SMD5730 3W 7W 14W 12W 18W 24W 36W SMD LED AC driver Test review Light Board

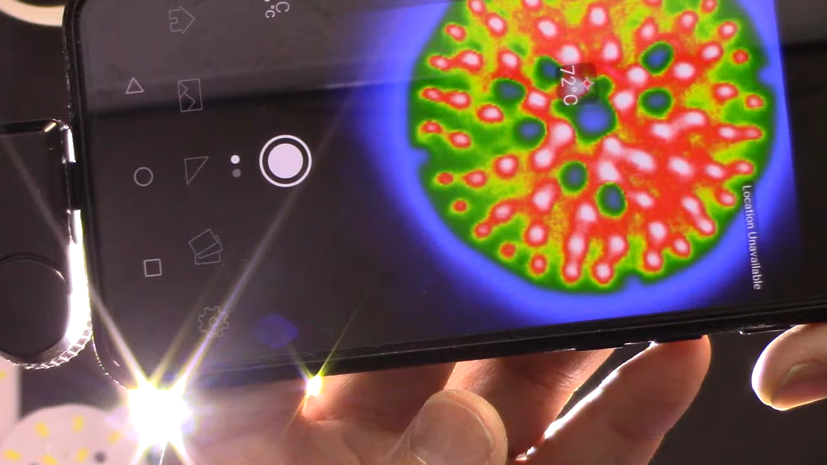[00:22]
I'm going to show you thermal image to see how hot this is getting.
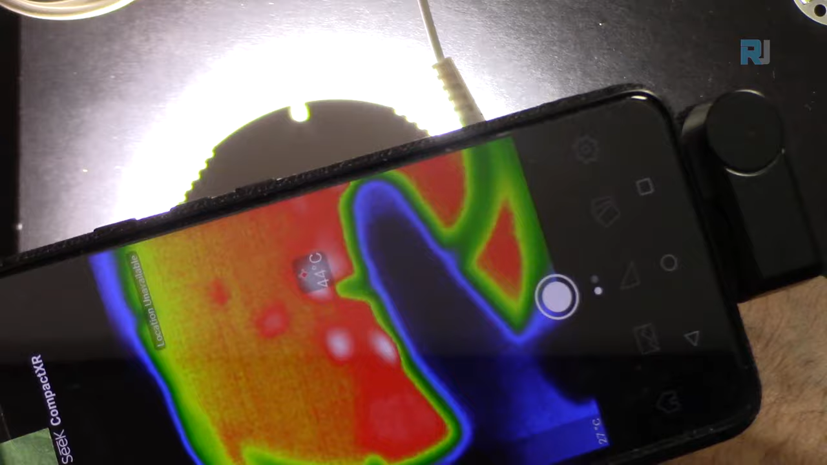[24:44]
Now underneath is the other piece.
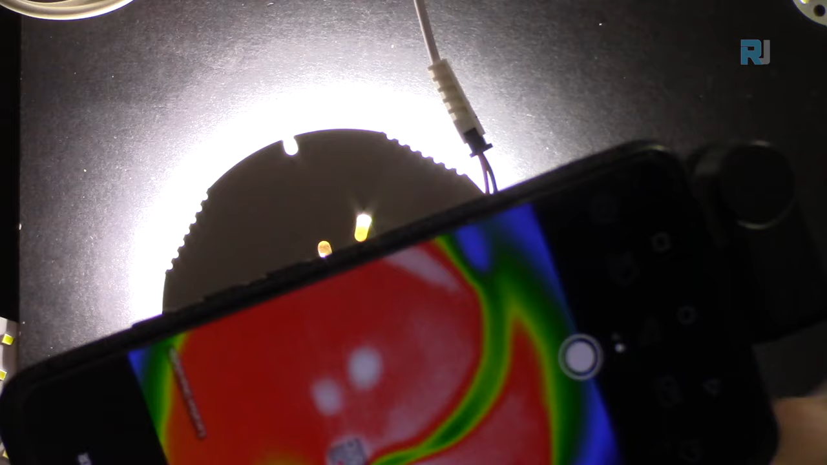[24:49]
And now it's 46 degrees Celsius.
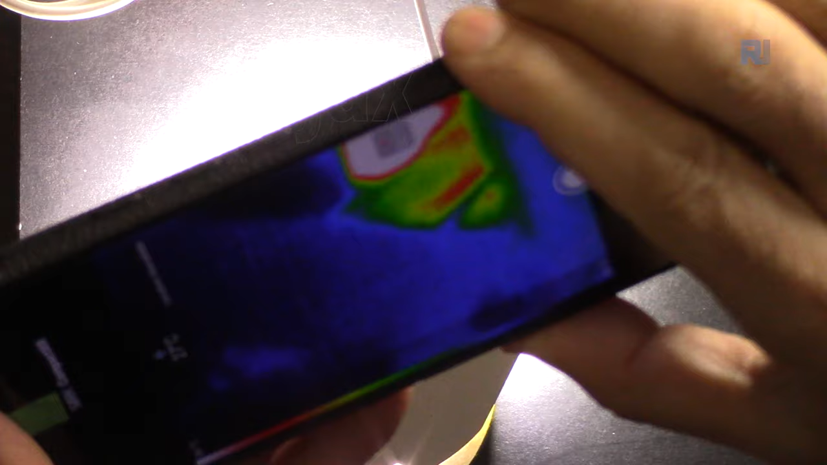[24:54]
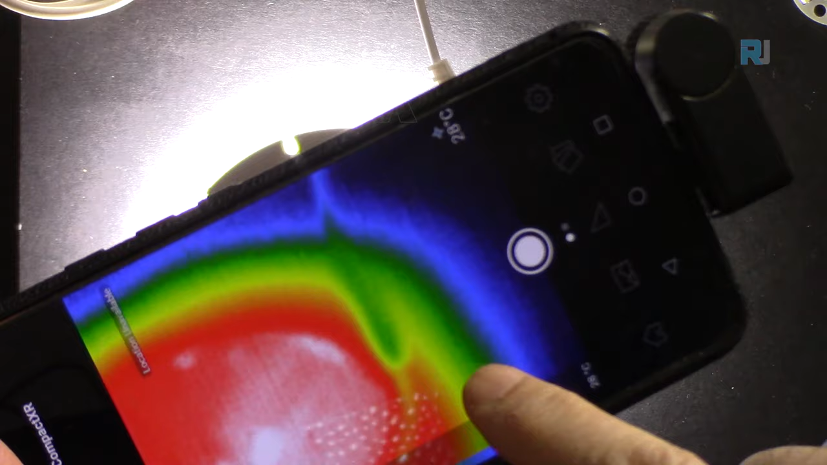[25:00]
The hot spot is 48 degrees.
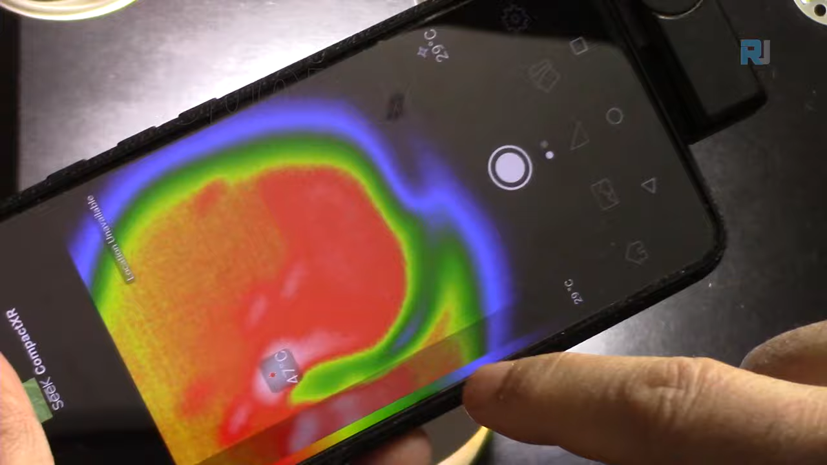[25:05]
49. Let me turn it the other way.
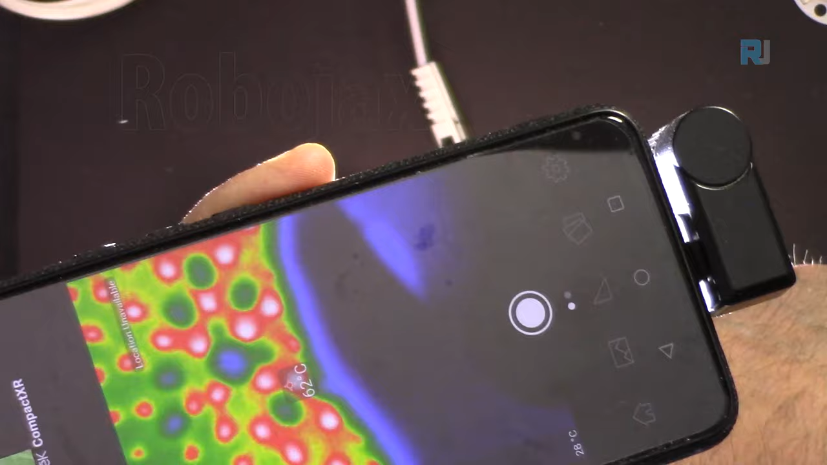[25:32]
This side is hotter than the other one.
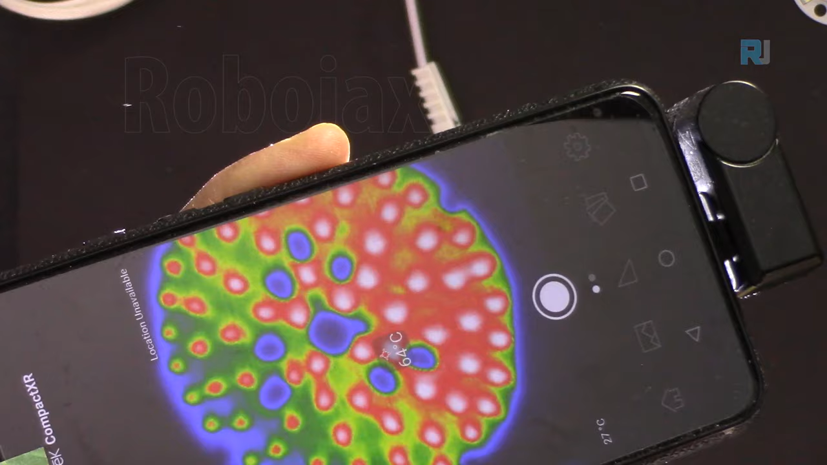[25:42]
So it's still at 64 degrees on this side. Let's turn it around.
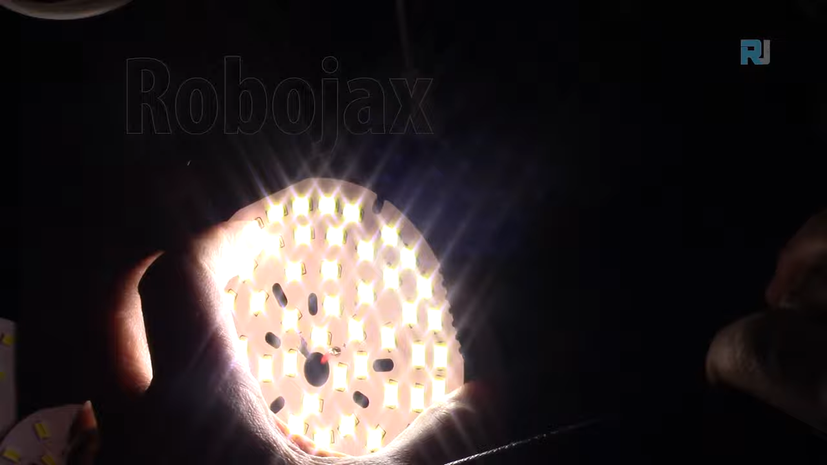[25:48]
Whoa.
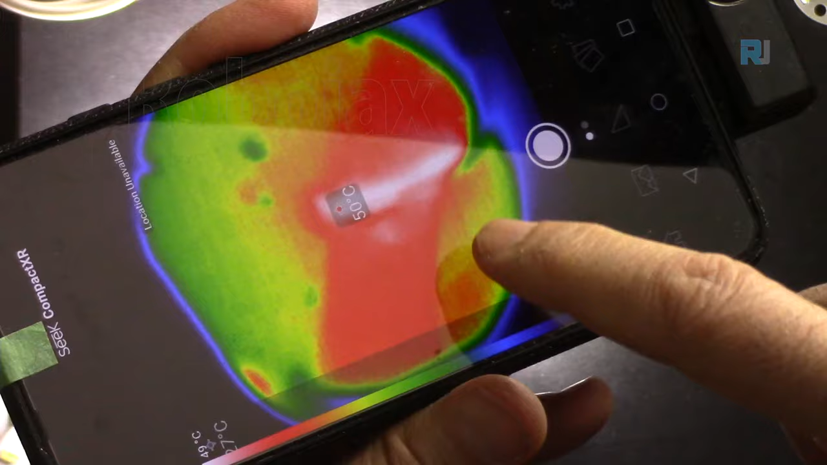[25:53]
49, 50. So the other side was hotter. No, 49, yeah.
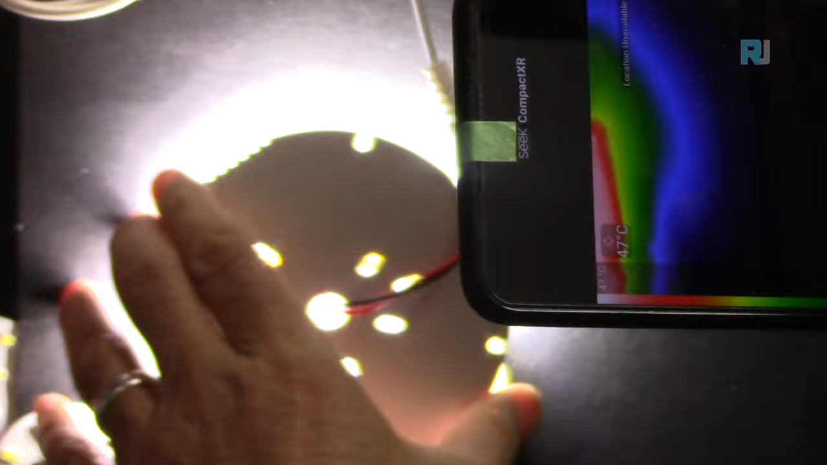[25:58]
On screen: spot 47°C
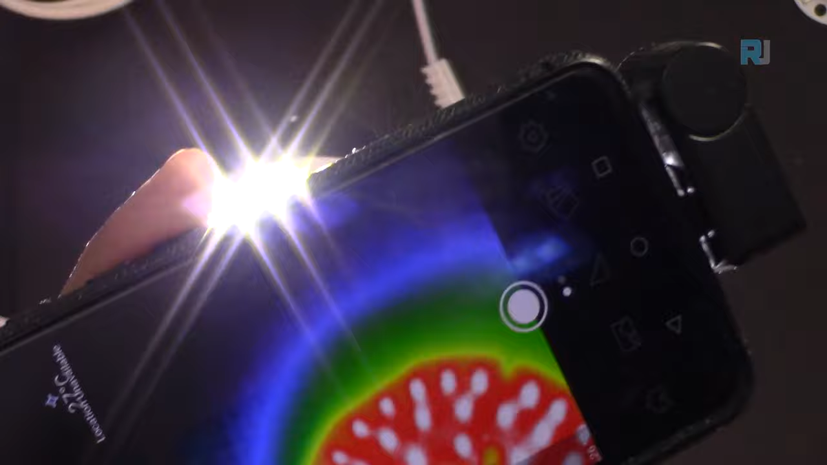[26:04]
Now they look equal.
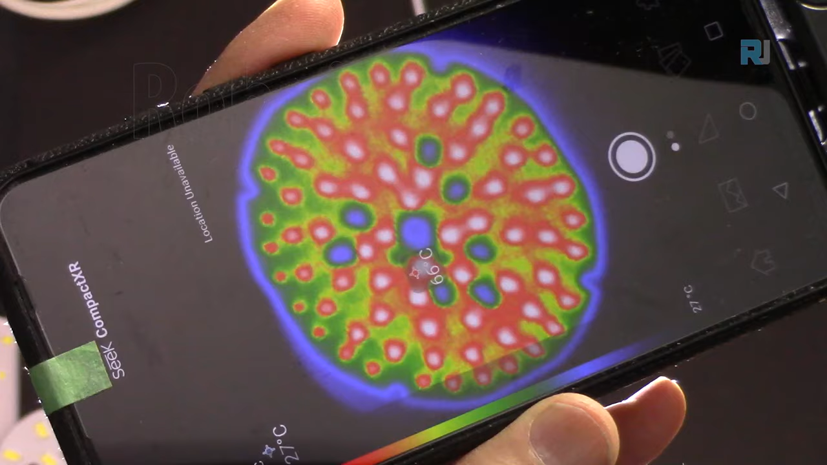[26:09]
So 67, that's 60 degrees Celsius.